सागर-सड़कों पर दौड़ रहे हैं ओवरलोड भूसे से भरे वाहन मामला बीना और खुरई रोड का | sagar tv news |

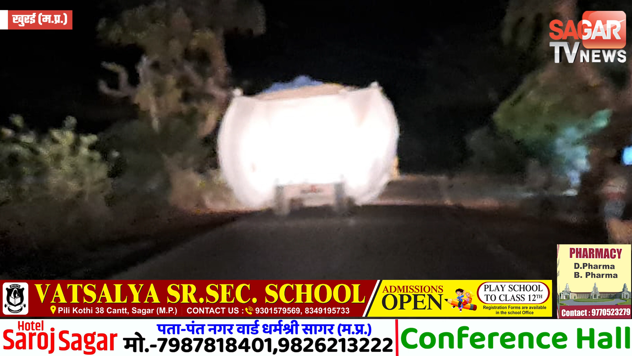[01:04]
डेड़ फीट उंचा रहता है रात के समय इन ट्रॉलियों के कारण दूसरे वहन चालकों को परिशानी होती है ट्रॉली में भरा भूसा ट्रॉली की चोड़ाई